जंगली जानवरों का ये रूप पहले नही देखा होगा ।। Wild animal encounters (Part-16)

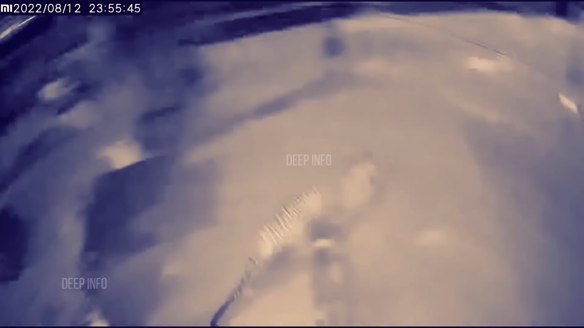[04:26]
चत पर सो रहे डॉग के पास पहुँच गया बचेरा डॉग जाकर उससे बचने की कुशिश कर था इससे पहले ही तेंदवे
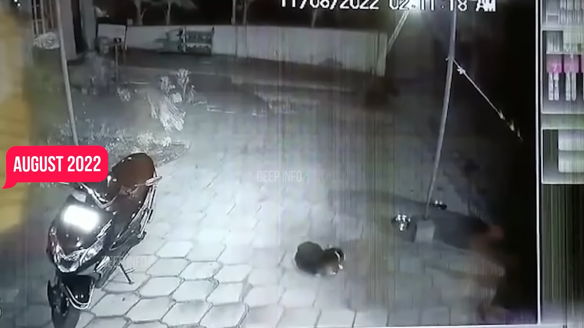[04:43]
कुछ इससे प्रकार अगस 2022 के दोरान करनाटक में भी एक तेंदवा खुश गया और एक घर की बाहर सो रहे डॉग के दबूश कर अपने साथ ले गया
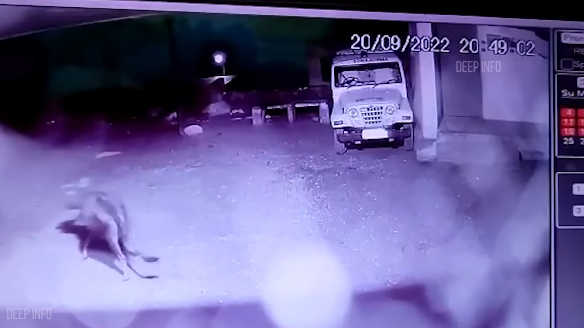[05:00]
थी जिसके चलते कोई भी तेंदवे की चेपेट में नहीं आया और तेंदवा खाली हाथ जंगलों में वापस लोट गया